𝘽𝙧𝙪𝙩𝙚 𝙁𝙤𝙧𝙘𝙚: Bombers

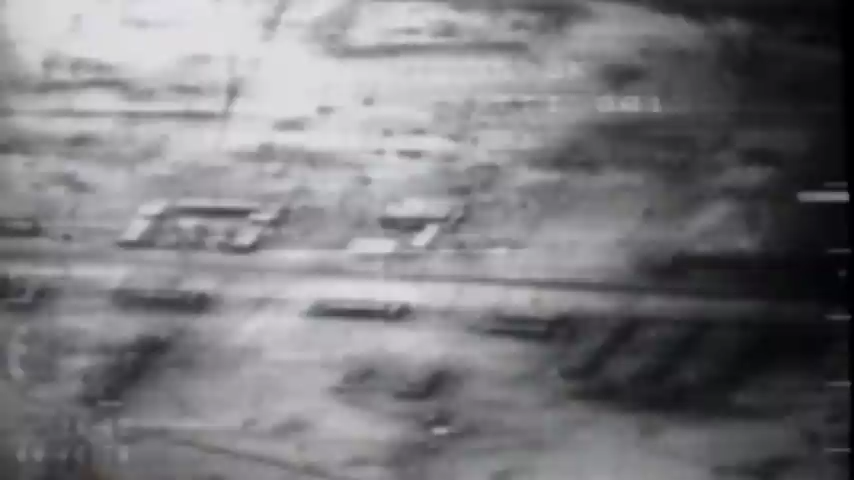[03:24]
After 38 days, aerial bombardment set the stage for one of the most lopsided military victories in history. And F-111 crews finally proved themselves in combat.
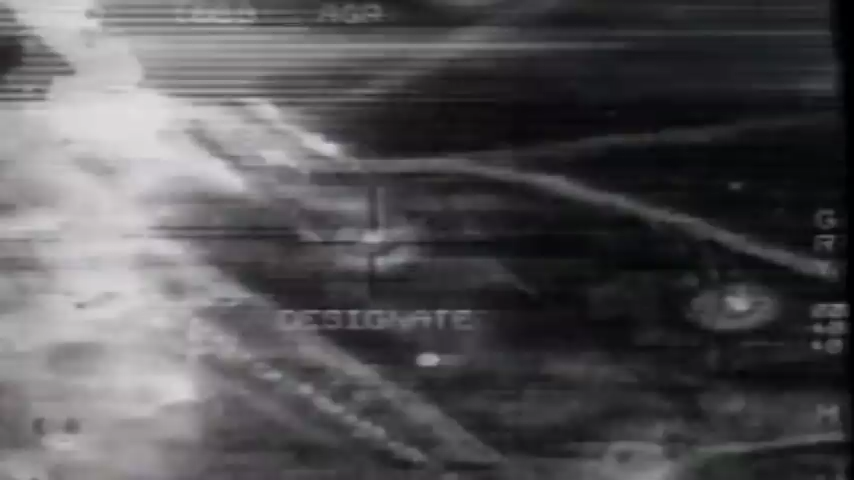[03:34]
What we did tonight, basically, we launched out at dark four CBU-87s to hit the lot airfield, try to suppress some of the AAA from medium altitude.